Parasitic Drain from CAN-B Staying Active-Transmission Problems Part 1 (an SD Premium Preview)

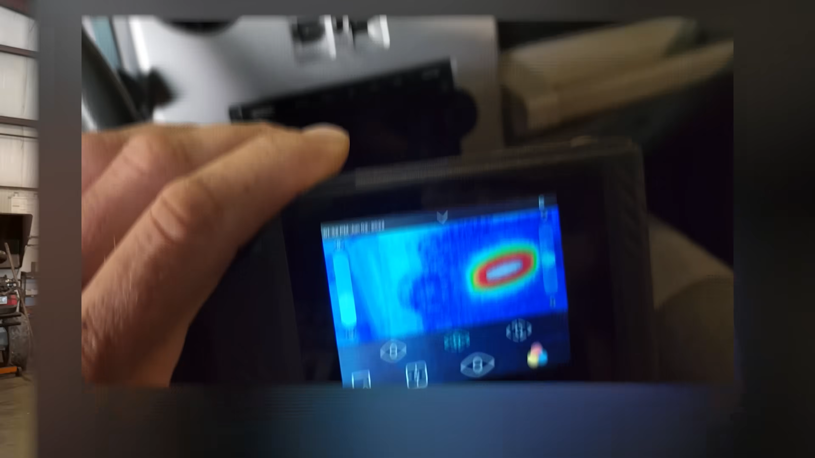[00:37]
All right, so that is the radio.
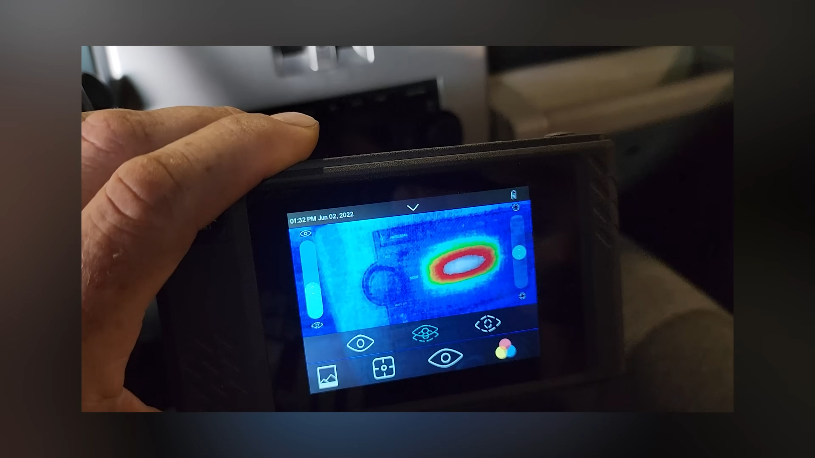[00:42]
That thing is pretty freaking hot right now and then I'm also seeing that's instrument cluster.
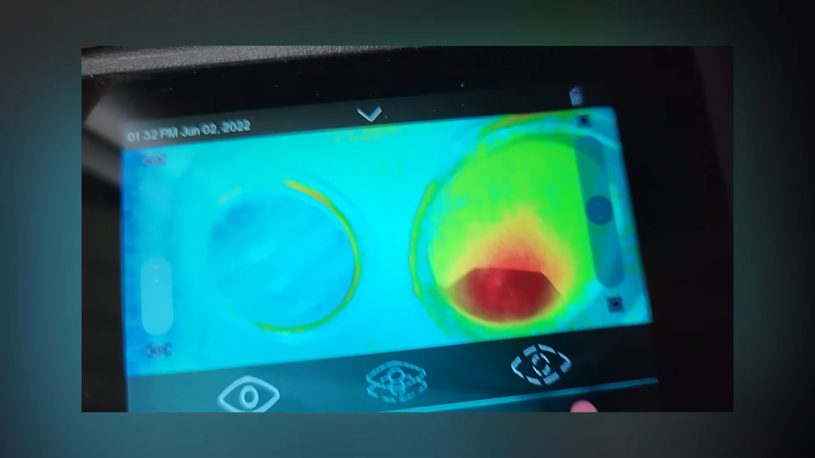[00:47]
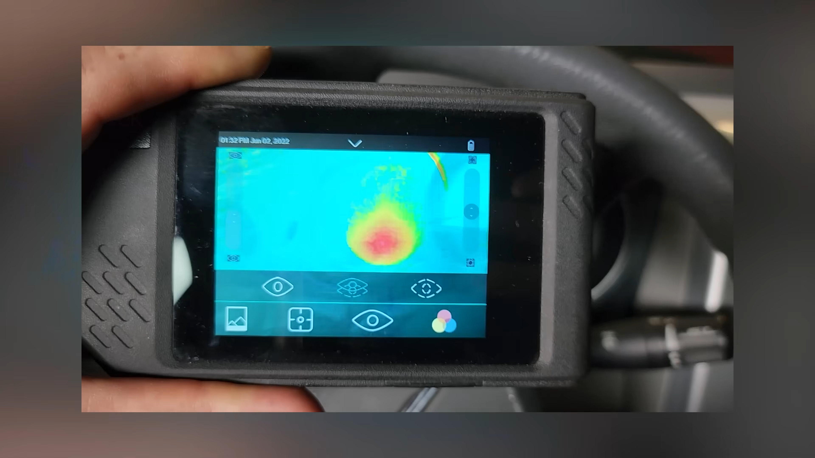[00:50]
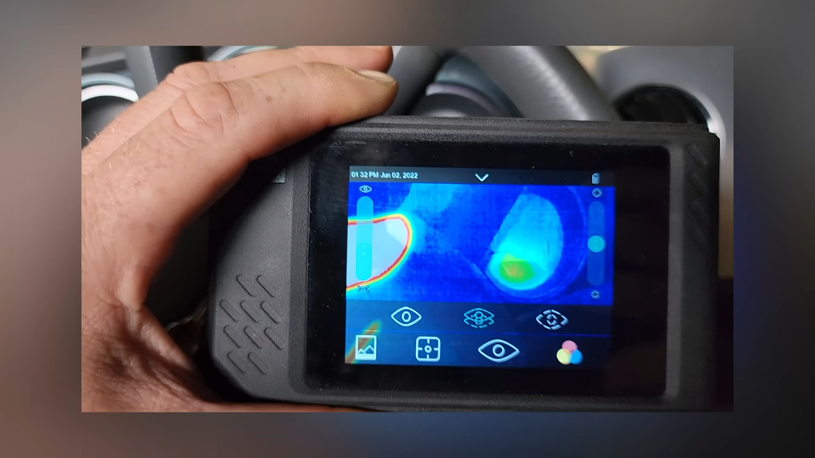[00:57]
That lower part of the cluster there too and
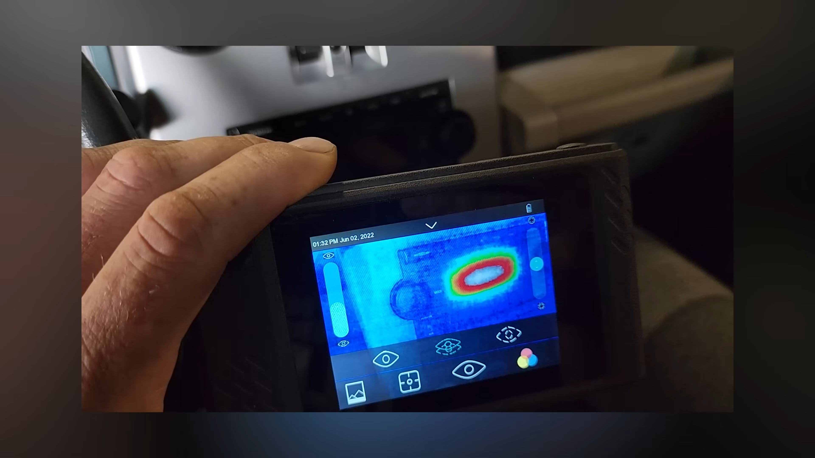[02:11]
The radio's heating up, the cluster's heating up. And that's the main fuse. When I got down to my 40 amp fuse, it was feeding the cluster and the body module.